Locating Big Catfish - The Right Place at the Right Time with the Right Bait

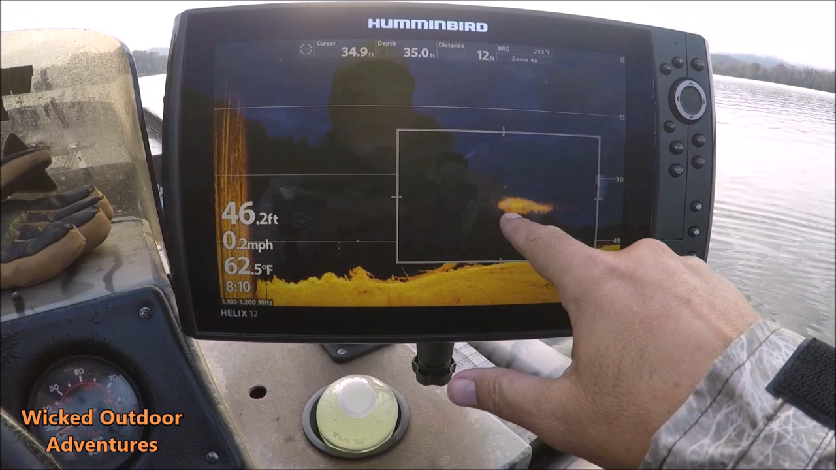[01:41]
On screen: water 62.5°F, speed 0.2 mph
a giant blue take my cursor right here yeah yeah look at the look at the belly on this fish this is a giant blue right here you got some log structure here
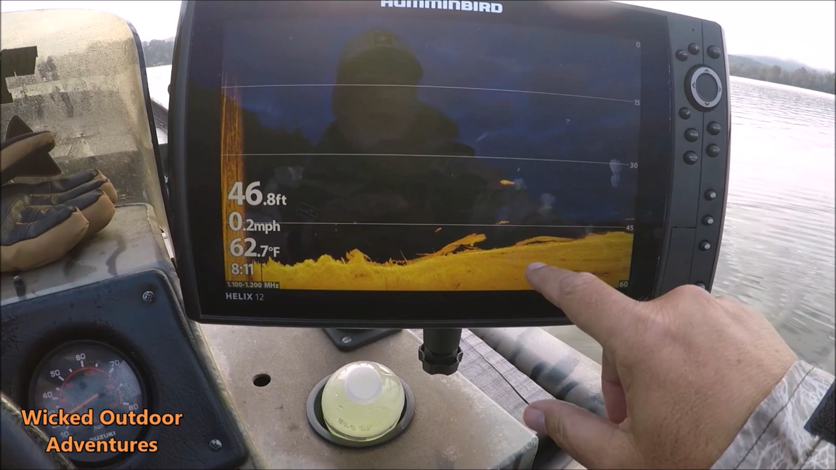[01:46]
On screen: depth 46.8 ft, water 62.7°F, speed 0.2 mph
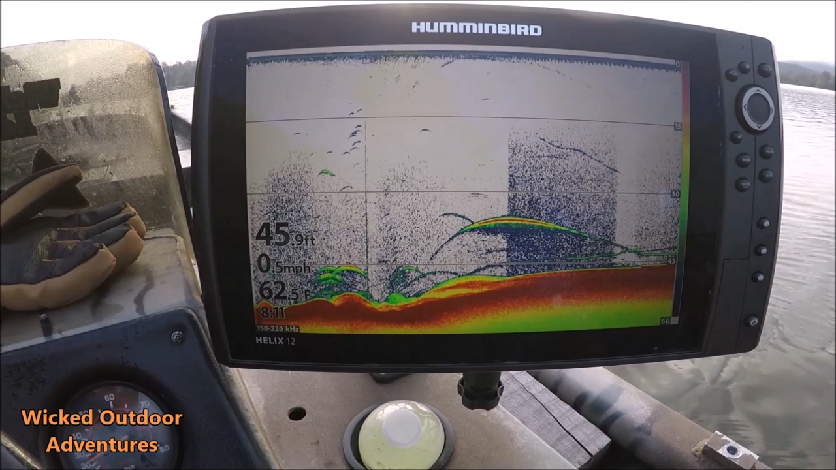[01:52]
On screen: depth 45.9 ft, water 62.5°F, speed 0.5 mph
so there's some big fish in here i got a little waypoint right here that i want to anchor up on the edge of this bowl
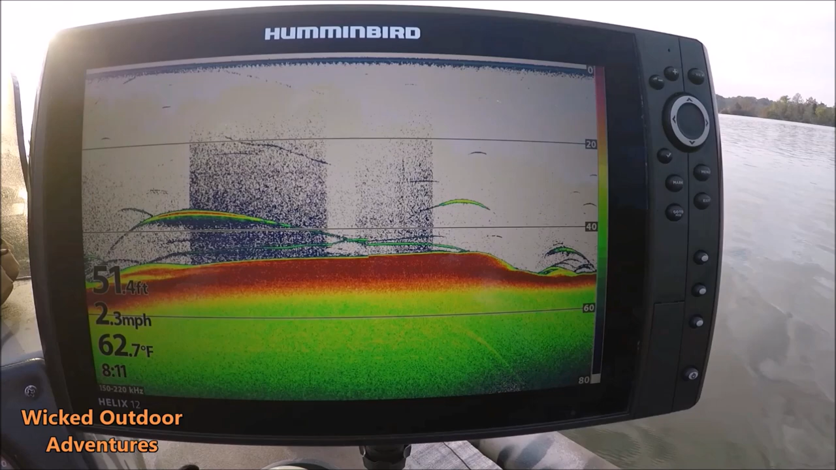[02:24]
On screen: depth 51.4 ft, water 62.7°F, speed 2.3 mph
oh yeah we're marking some blues in here
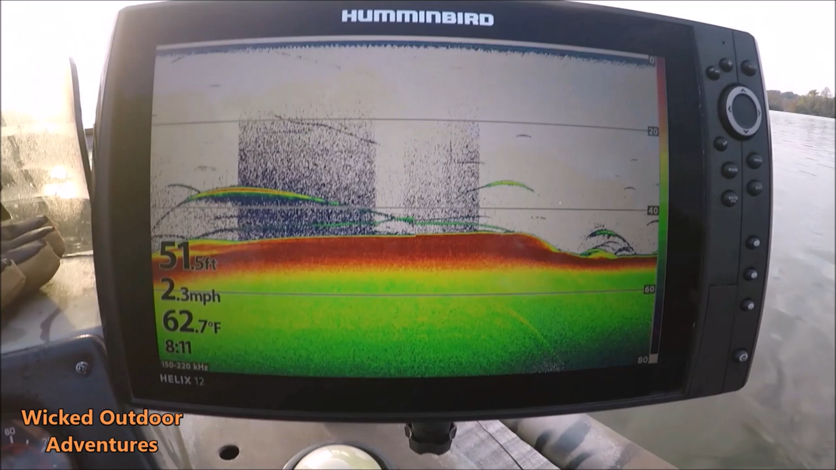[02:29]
On screen: depth 51.5 ft, water 62.7°F, speed 2.3 mph
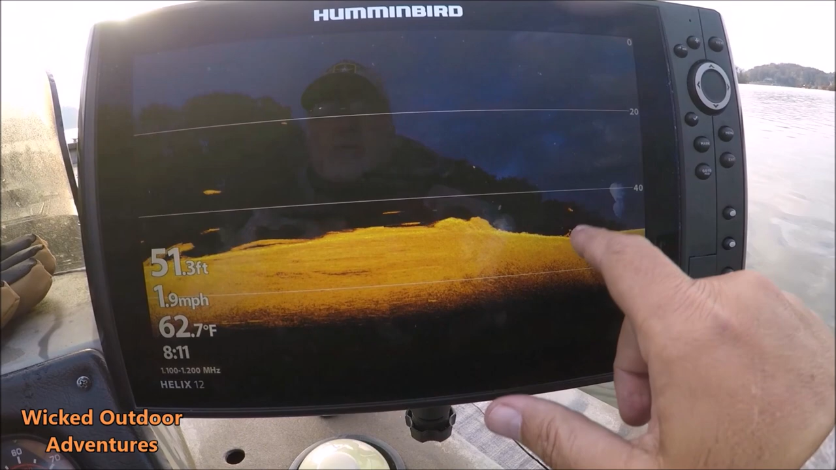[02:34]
On screen: depth 51.3 ft, water 62.7°F, speed 1.9 mph
a little blue cat right there i'm going to ease up here to my waypoint i came here first because i was here sunday and we caught some really nice fish
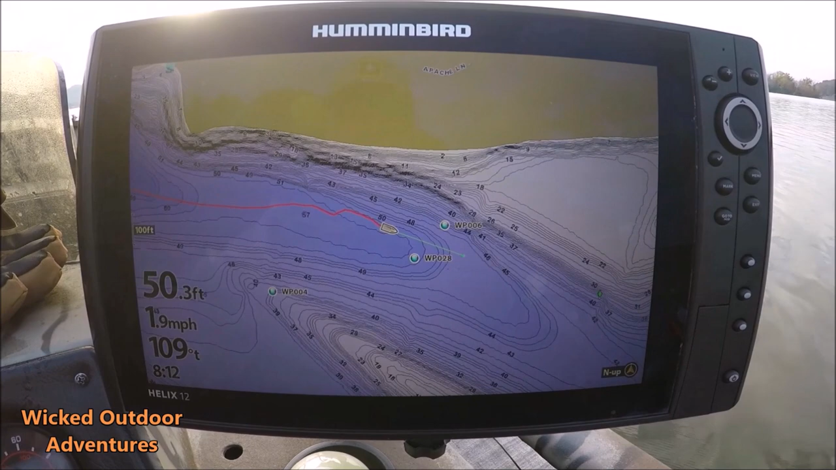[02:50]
here's a couple of pictures of those fish we caught so i'll come right back ease up here oh yeah look right here nice fish
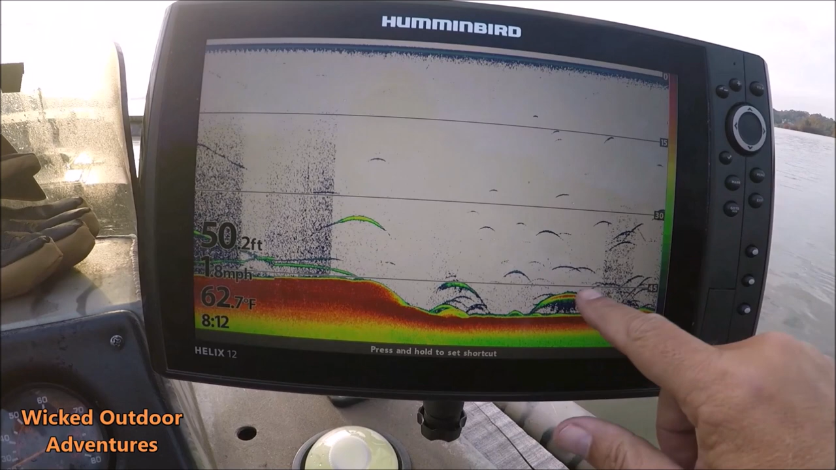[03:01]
On screen: depth 50.2 ft, water 62.7°F
nice big flat blue big big fat blue right here on the bottom got some smaller fish